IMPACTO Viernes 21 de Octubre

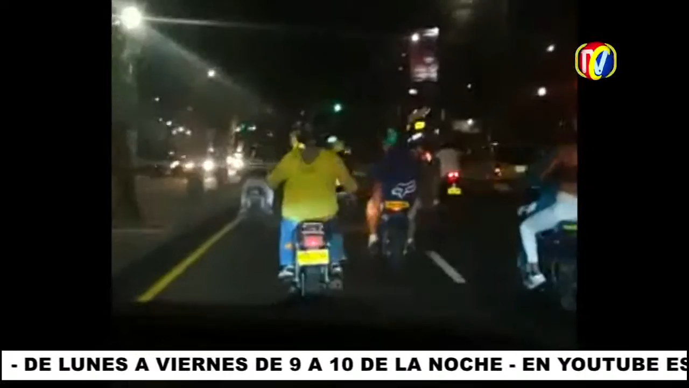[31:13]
No llevan placa. Es que son muchos los que rayan placa. Miren, este tampoco.